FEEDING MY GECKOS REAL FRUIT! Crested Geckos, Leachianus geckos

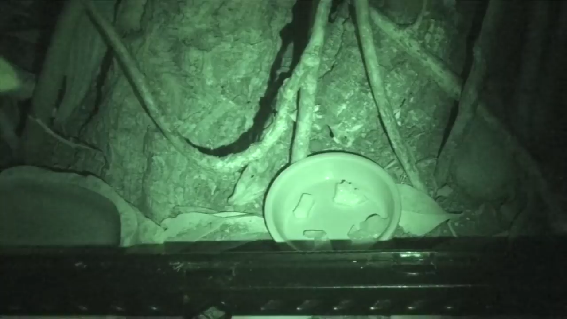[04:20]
Night vision camera was on, and we were waiting patiently to see if Pingu would be interested in the food. Here she comes. You can see that her tongue keeps licking the air as she picks up on the scent of her fruit.
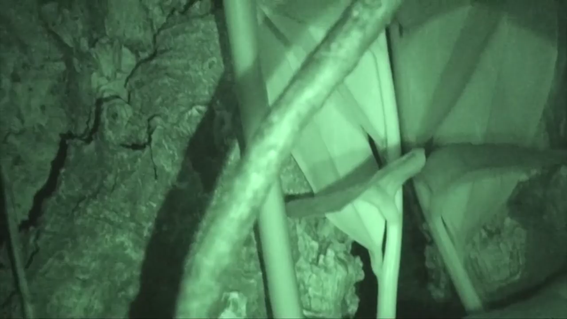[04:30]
Steady. Steady.
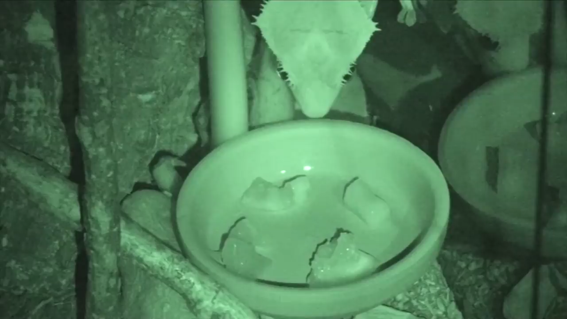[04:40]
Alright, you guys better have commented which one you think is gonna win. Here we go, the moment of truth. She's checking them all out. And it looks like she's going for the banana first here. Yep. Banana goodness. Oh yeah, she's definitely enjoying that. Nom nom. But now the big question is,
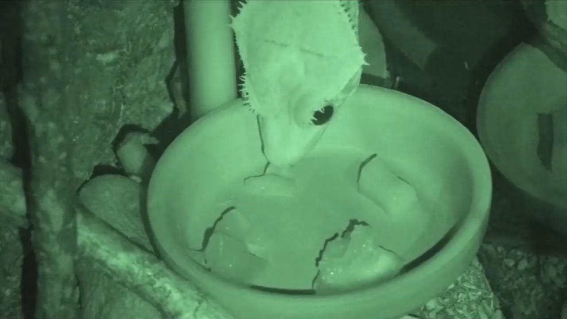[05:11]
will she eat any of the other fruits, or is she content with this? Okay, the mango's close to her. Let's speed things up a bit. She's licking the mango. She has some interest. Well, let's switch the lights on, see if we can get some footage. There's the fig.
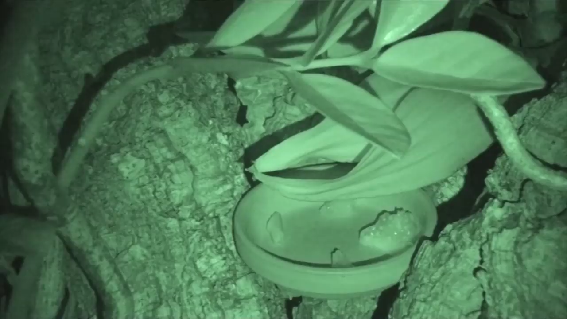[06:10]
Alright guys, so here's Nona Firestripe. You can see her on the right side slowly sneaking over. She's licking the air. She's definitely picking up on the scent of the fruit. Nona. Okay, I think she's slowly noticing the food is there. Time to see which type of fruit is she going for.
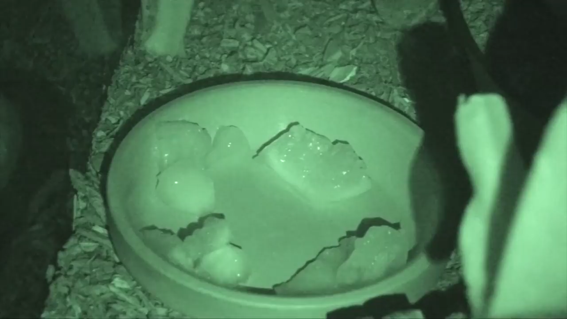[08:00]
But here's Leela, slowly inching her way towards the dish. You can see her tongue flicking as you saw with the cresties, as she's checking out the dish of fruit here. So she seems pretty enthusiastic about getting in here and enjoying some fruit. Let's see what she decides to go for. So right away you can see she's going for the fig. Oh wow, yeah, she's very excited about the fig. Very nice, very nice.
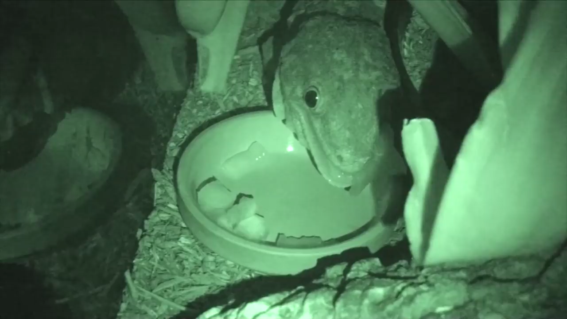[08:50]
There's almost nothing left on the dish. You can see her tongue is quite involved in lapping it up and helping her swallow the food. Very neat. Now, you're quickly going to notice that she really doesn't discriminate whatsoever. I think that Leachianus are happy to eat all kinds of fruit here. She is going to town on the mango. She's going to eat some of the peaches. It doesn't bother her at all. They're all tasty to her.
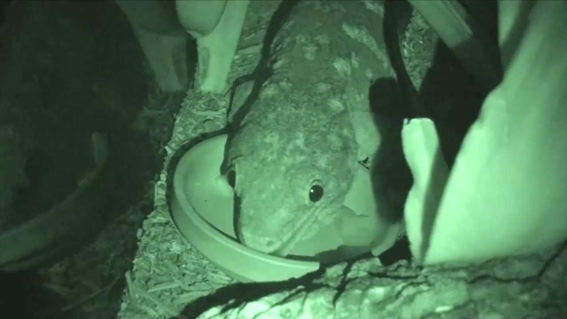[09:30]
Let's try switching the lights on to see what is left. You can see her pupils dilate, which is kind of interesting, and we'll shut off the night vision setting.
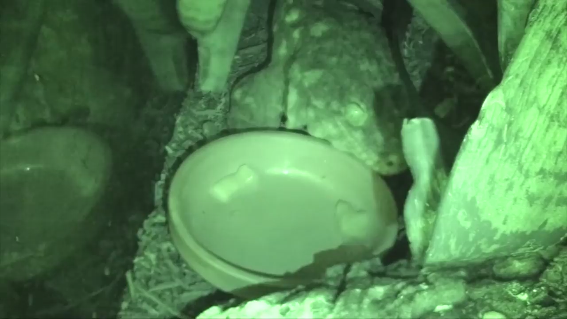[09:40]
There we go. Looks like there's a tiny little piece of mango and peach left.